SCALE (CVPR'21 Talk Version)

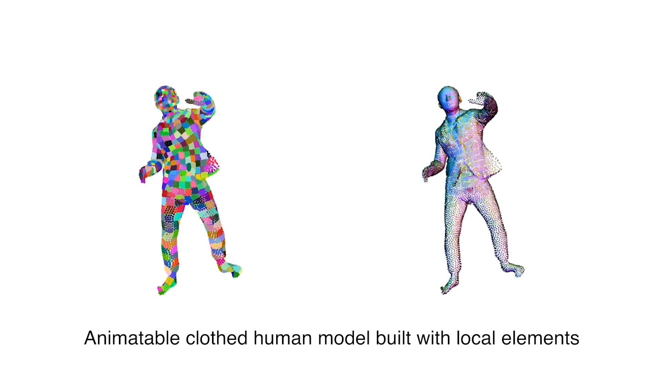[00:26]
In this work, we focus on learning a closed human body model from raw 3D point clouds that is detailed, copes with the varied clothing topology, and can be animated using the simple body model.
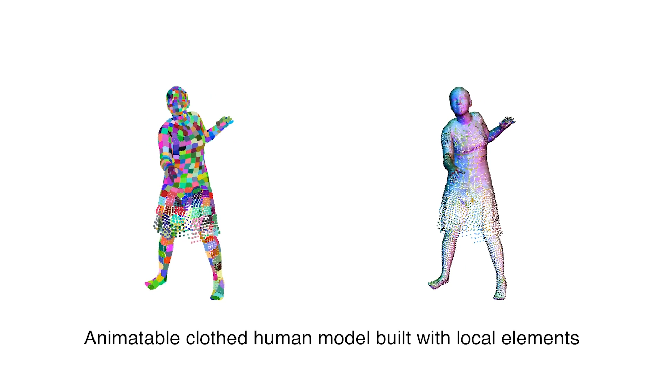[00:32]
The key to this is the new representation of 3D shape with the following properties.
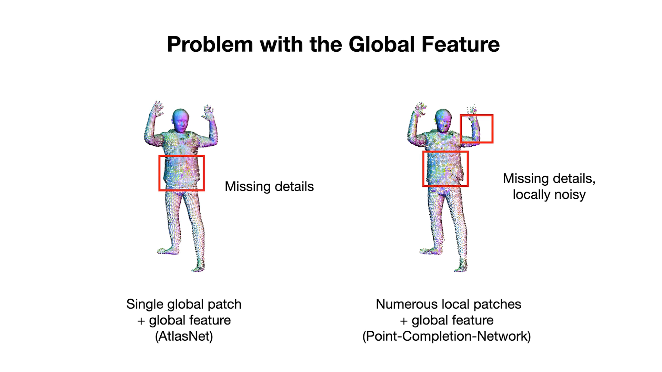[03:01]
We replace the global features of these methods with the much lower dimensional local features. Given an input body, we record the 3D locations of the points on the body surface using
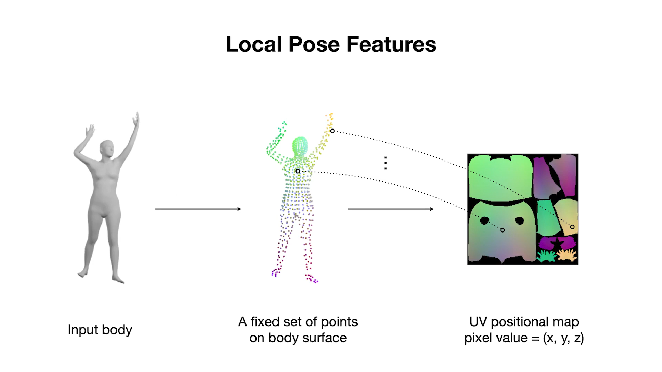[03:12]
a 2D parameterization called UV positional map. Each valid pixel on the UV map corresponds to a point in the 3D space.
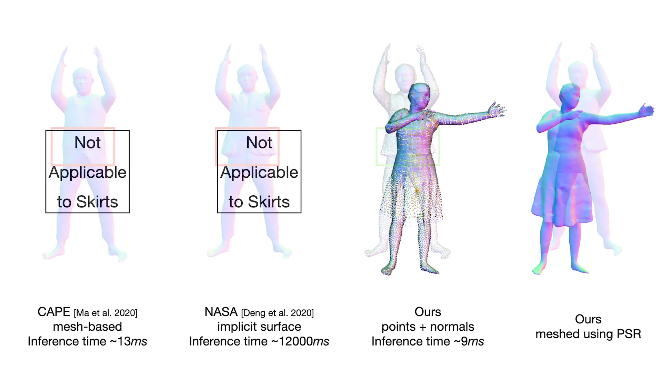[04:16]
SCALE, on the other hand, learns the model from point clouds and supports fine-grained clothing deformations with topological changes.
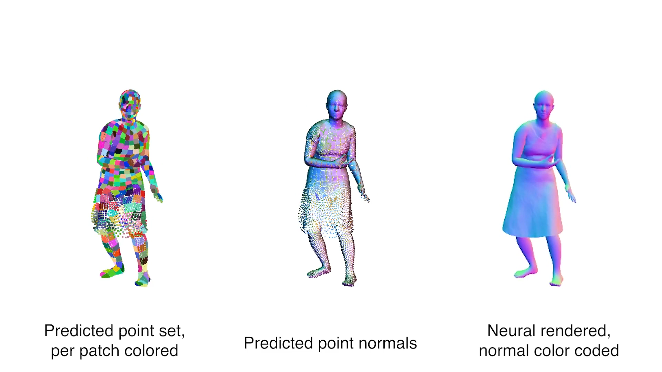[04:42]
As a result, SCALE enables learning of high-quality closed humans from point clouds without surface correspondence.